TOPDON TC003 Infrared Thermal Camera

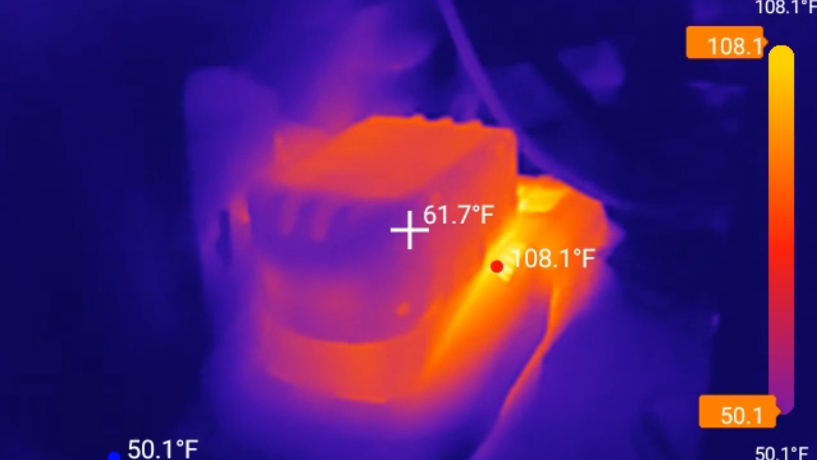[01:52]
On screen: spot 61.7°F, max 108.1°F, min 50.1°F, scale top 108.1°F, scale bottom 50.1°F
Come over here, we have a bottle of water.
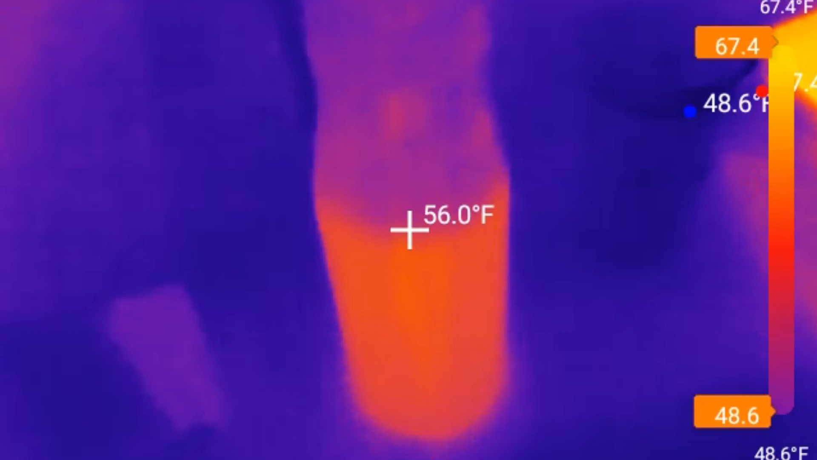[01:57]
On screen: spot 56.0°F, min 48.6°F, scale top 67.4°F, scale bottom 48.6°F
That's my hand. And my iPhone's charging.
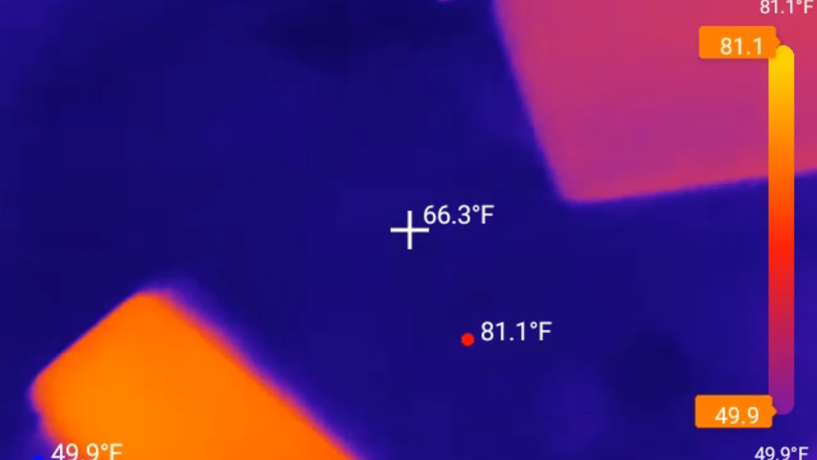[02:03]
On screen: spot 66.3°F, max 81.1°F, min 49.9°F, scale top 81.1°F, scale bottom 49.9°F
iPad's charging. And we have the ultrasonic right here.
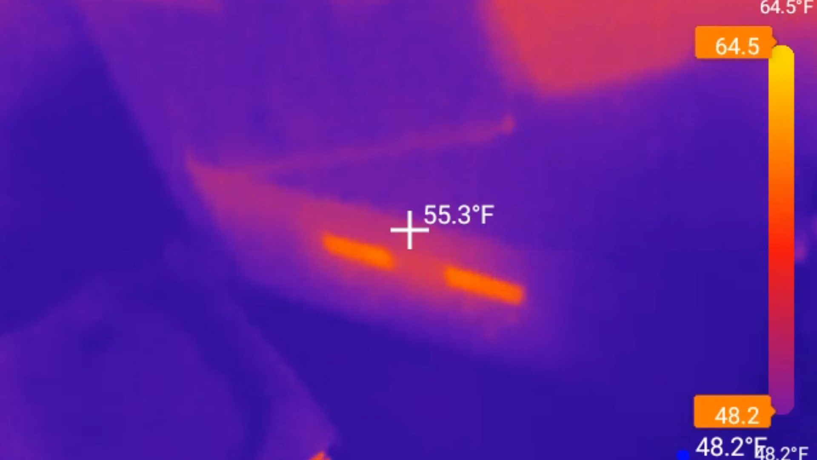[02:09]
On screen: spot 55.3°F, scale top 64.5°F, scale bottom 48.2°F
Take a look inside. That is warm because I did have it turned on somewhat recently.
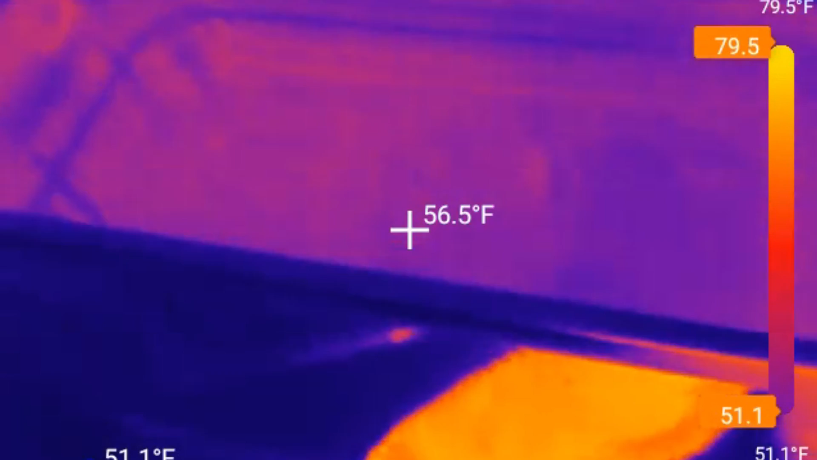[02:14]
On screen: spot 56.5°F
Let's turn the heating element on.
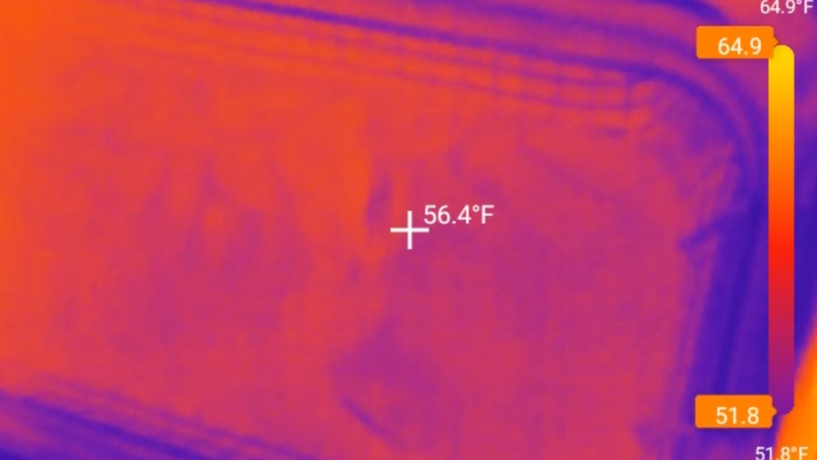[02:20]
On screen: spot 56.4°F, scale top 64.9°F, scale bottom 51.8°F
See if we can tell exactly what side it's on. Right now we're looking at the right side and now we're looking at the left side. So according to this it's 56 degrees and you can see right there.
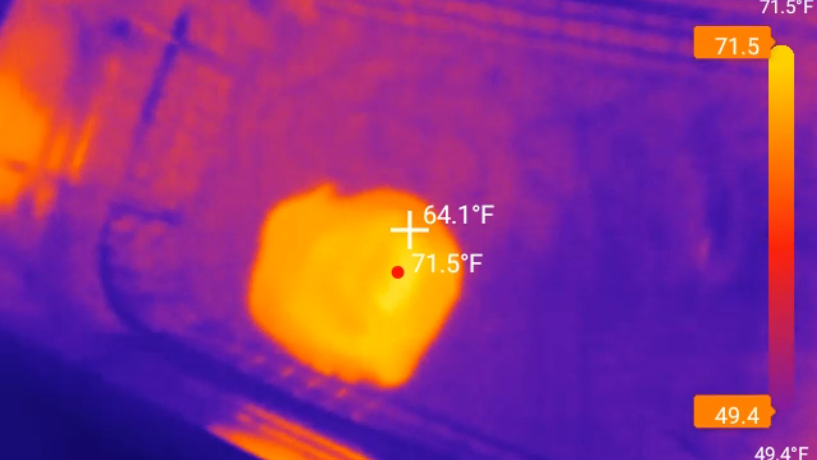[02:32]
On screen: spot 64.1°F, scale top 71.5°F, scale bottom 49.4°F
That is where the heating element is. So pretty impressive.
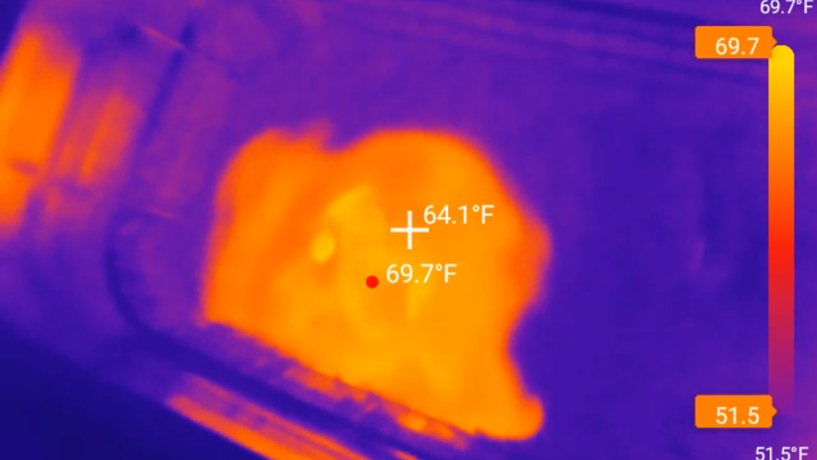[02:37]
On screen: spot 64.1°F, max 69.7°F, scale top 69.7°F, scale bottom 51.5°F
And it's only about a five degree difference between right there and right there.
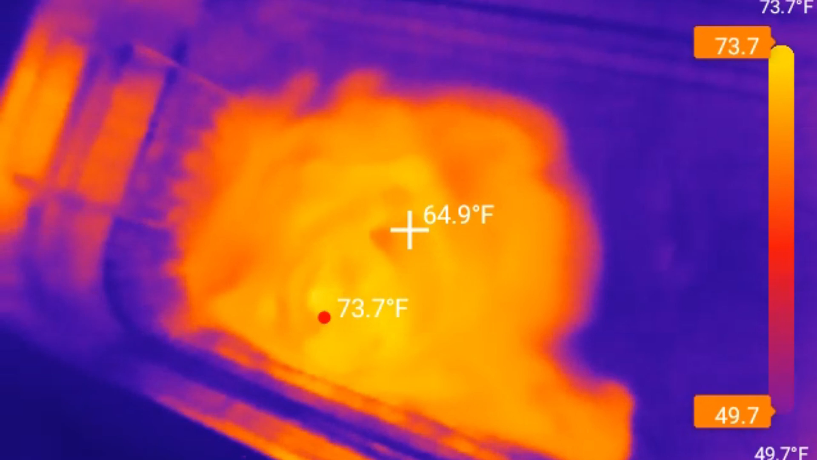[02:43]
On screen: spot 64.9°F, max 73.7°F
So it's really nice how it shows such a dramatic contrast. That is pretty impressive. Let's turn that heater off.
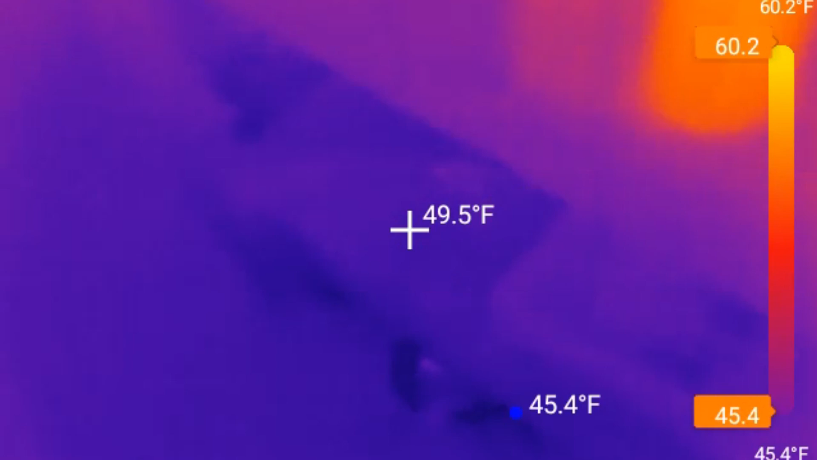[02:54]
On screen: spot 49.5°F, min 45.4°F, scale top 60.2°F, scale bottom 45.4°F
And if I walk over here, we have my freezer which you always hear humming
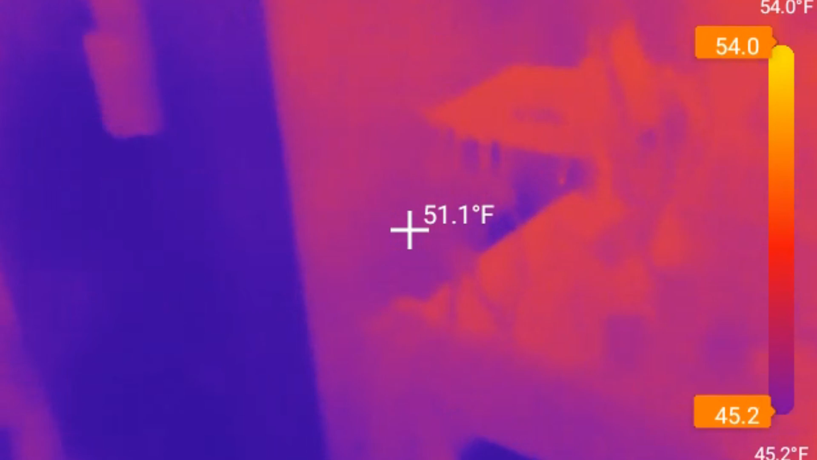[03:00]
On screen: spot 51.1°F, scale top 54.0°F, scale bottom 45.2°F
in the background.
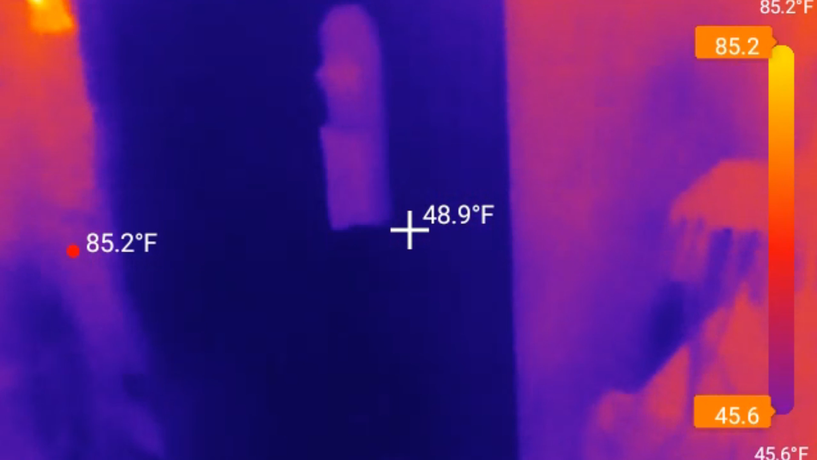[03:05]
On screen: spot 48.9°F, scale top 85.2°F, scale bottom 45.6°F
It doesn't look like we're leaking too much. But if I take a peek inside, I bet it's going to be very blue.